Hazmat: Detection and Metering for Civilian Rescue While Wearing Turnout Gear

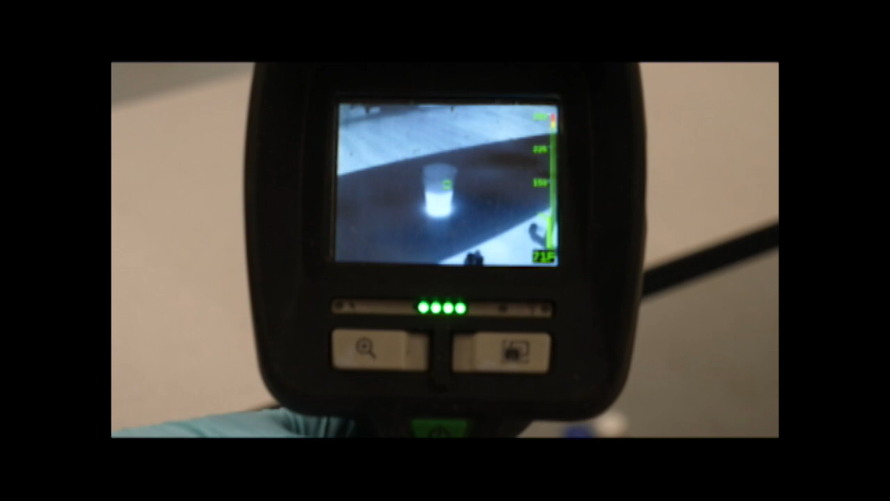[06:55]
Additionally, if I see a container say in a chemistry lab or an industrial process that is a closed container without a pressure relief valve and that container is getting warmer,
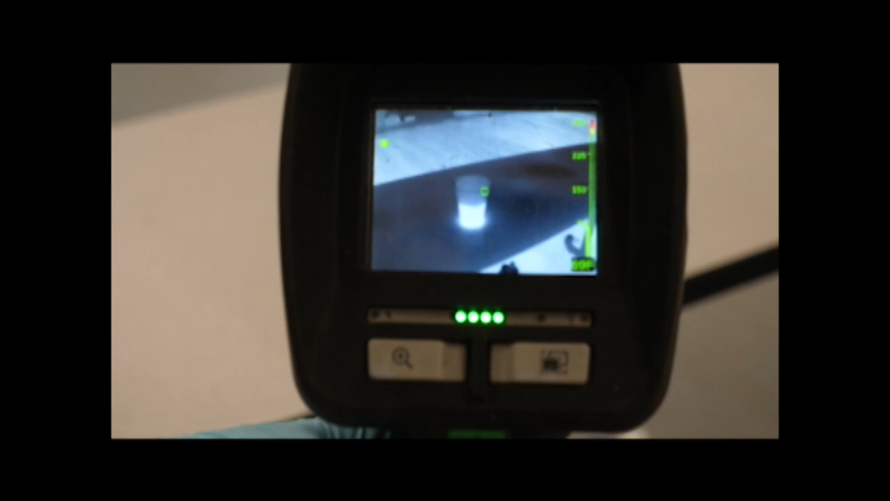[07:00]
as you're making your approach the container is at ambient temperature of the floor is 68 degrees, the container is at 112 degrees.